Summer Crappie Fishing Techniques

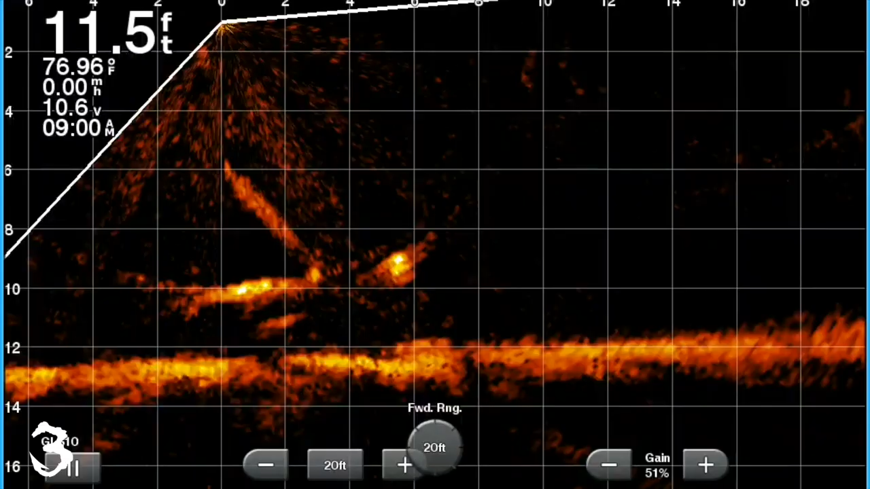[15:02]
On screen: depth 11.5 ft, water 76.96°F
Whether it's a branch coming up, they're like two or three just crunched down in like a corner. So very difficult to actually put the minnow in front of them, so you gotta kind of get them to come out somehow. But just check out this image. It's about a minute worth of film where these fish, and you really get an idea of how they hide within structure.